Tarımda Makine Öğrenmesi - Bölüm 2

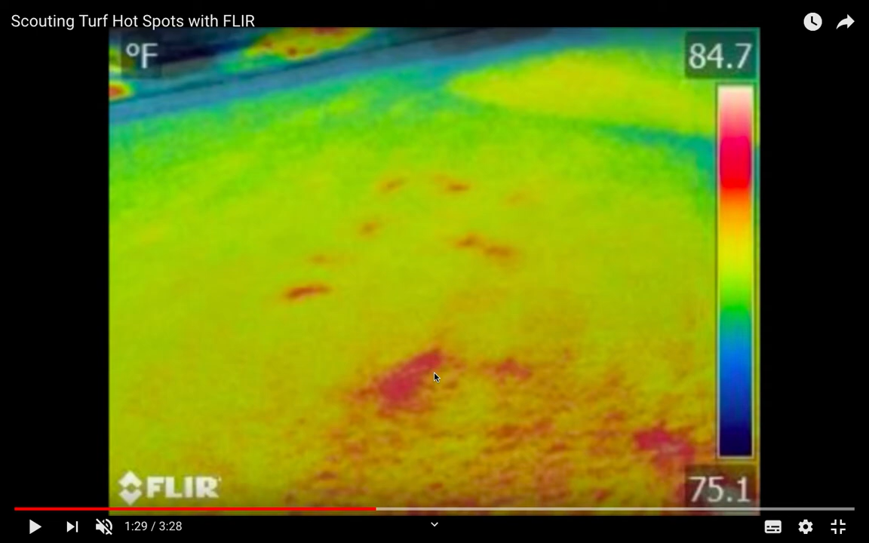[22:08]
On screen: scale top 84.7°F, scale bottom 75.1°F
İşte veyahut gördüğünüz gibi bu ısı haritaların ile buradaki noktaları.
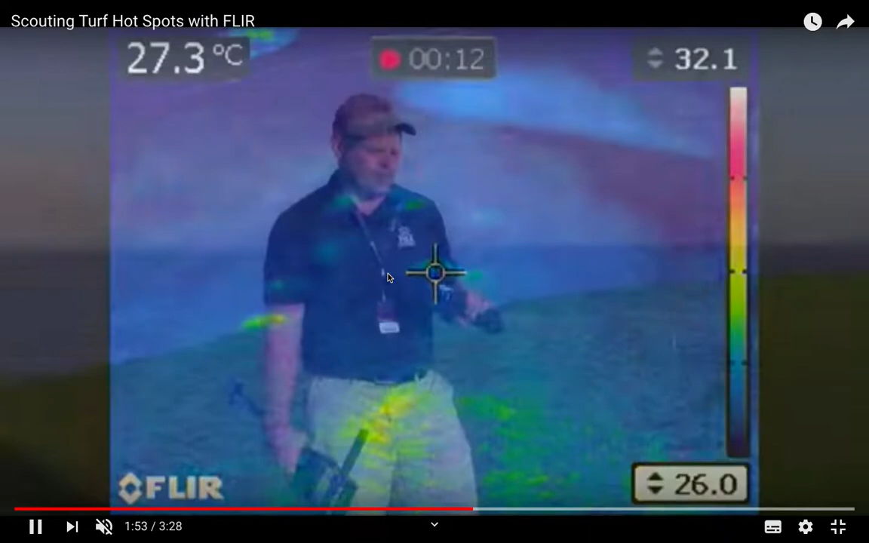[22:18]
On screen: spot 27.3°C
Hatta şurada video esnasında sarı bir yerden geçiyor mu?
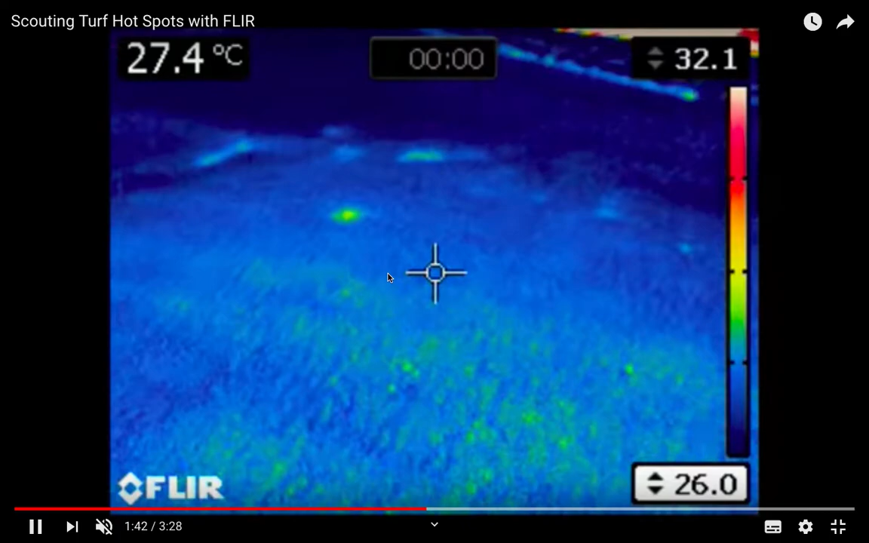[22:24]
On screen: spot 27.4°C
Hani buradaki ısı artımlarını görüyorsunuz. Anladığım kadarıyla sarılar daha sıcak olduğu için sarılara gelince bir ısınma gösteriyor.
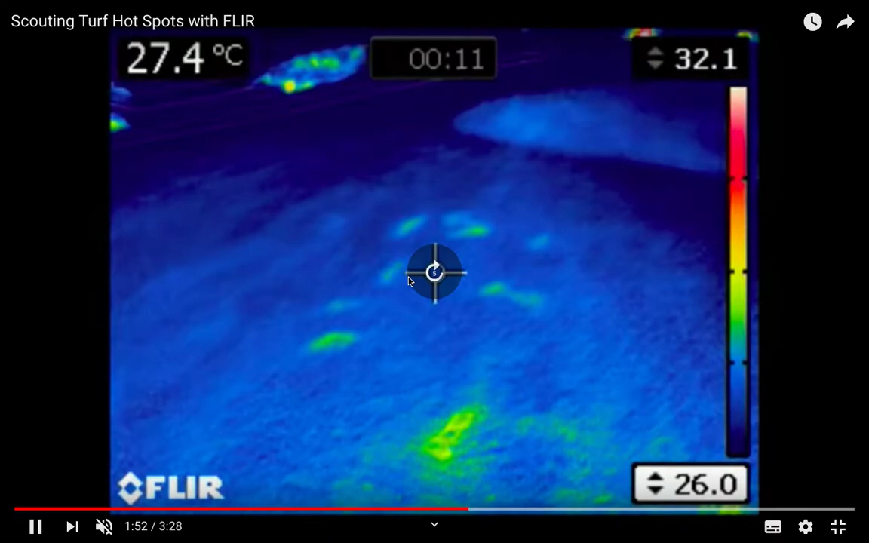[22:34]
On screen: spot 27.4°C
Yani buradaki topraktaki belli kısımların özelliğini anlamanız mümkün. Bu ne olabilir? İşte topraktaki ısıyı bu şekilde siz ölçebilirsiniz. Yani siz infrared bir kamera kullandığınızda aranızdaki toprakların ısısını ölçebilirsiniz. Ve diyebilirsiniz ki toprağımın ısısı şu kadar olduğu zaman işte buradan toprağımdaki su miktarı azalmış veyahut artmış. Hani su olduğu zaman toprakta toprağın ısısının biraz daha düşük olmasını beklersiniz.
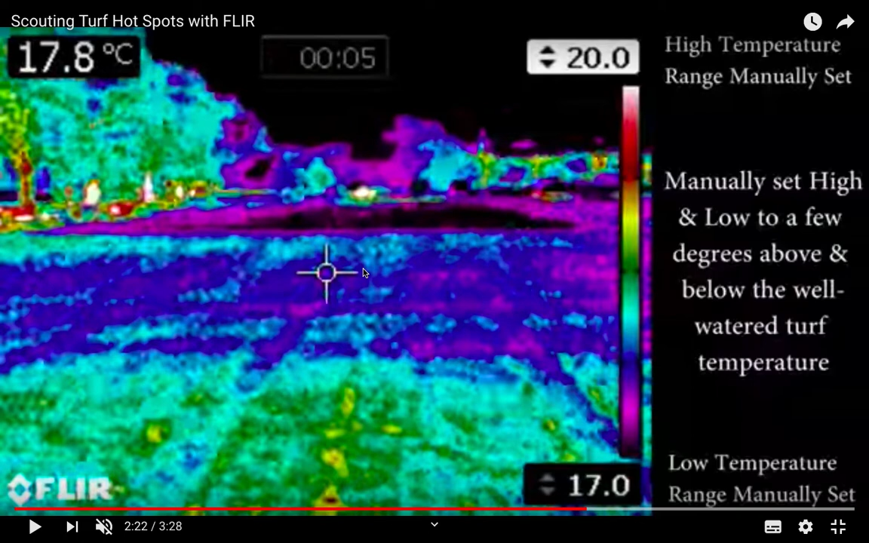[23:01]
On screen: spot 17.8°C
Fakat ısınızı arttıkça dersiniz ki aslında benim su miktarım azalmış. Ve bu makalenin söylediği şey ise ısı miktarını ölçmenin,
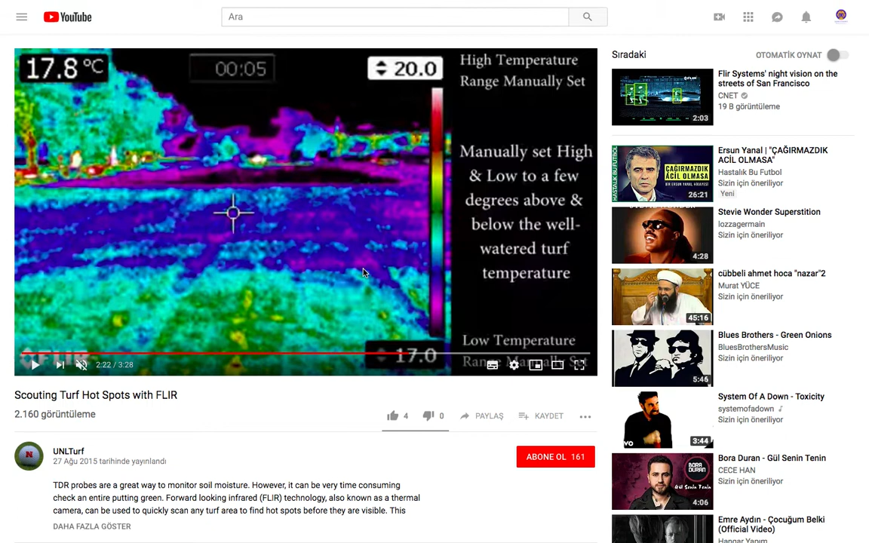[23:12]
On screen: spot 17.8°C
toprağın ısısı miktarını ölçmede, infrared ısı ölçümü, bu şekilde termal ısı ölçümü çoğu metoddan daha iyi.
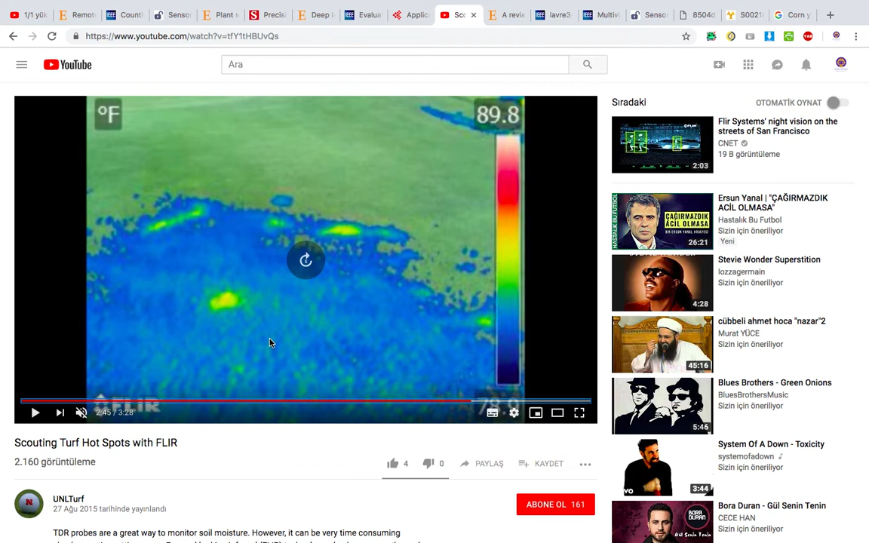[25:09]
İşte burada toprağın hani belli bir yerde 27 bir derece olduğunu söylüyordum.
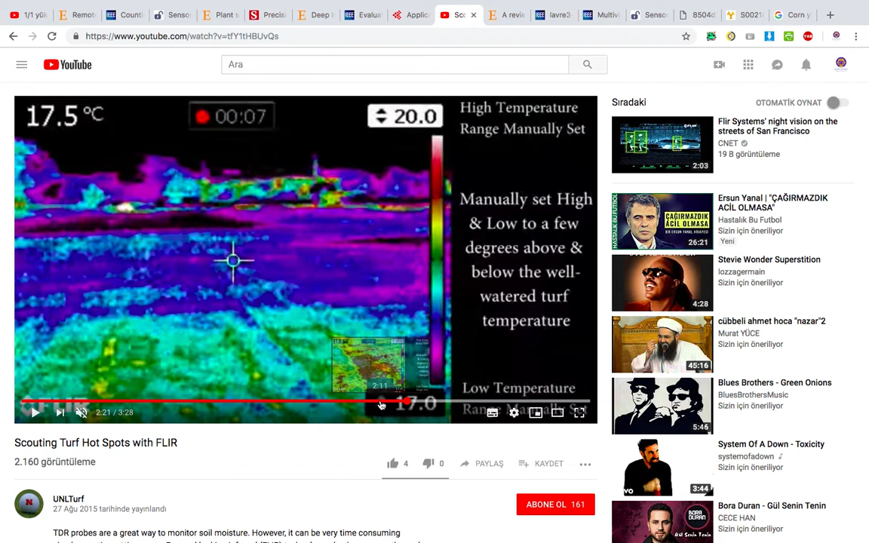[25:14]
On screen: spot 17.5°C
Hatta şuna göre alalım. Pardon şuna göre alalım. İşte hani belli bir derece. Şimdi bu 27 derecede en iyi hasadı aldığınızı öğrenmek de aslında makine öğrenmesiyle olan hesaplanabilen de bir şey. Yani şöyle siz belli alanlarınıza belli parametreyle işte şu kadar su verdim, şu kadar gübre attım, işte şu kadar gübre birden attım, şu kadar gübre ikiden attım deyip siz bir bitki için en optimal koşulları bulabilir.